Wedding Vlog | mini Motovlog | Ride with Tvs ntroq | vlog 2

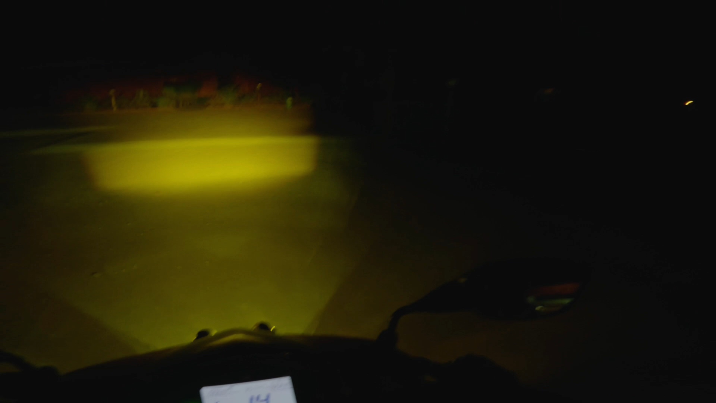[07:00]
आहे. ॲक्च्युली या एसॉर एस आर रिसॉर्ट ना, एस आर रिसॉर्टपासून तो पनवेलचा जो डिस्टन्स आहे तो हा आहे तकरीबन 10 किलोमीटरचा,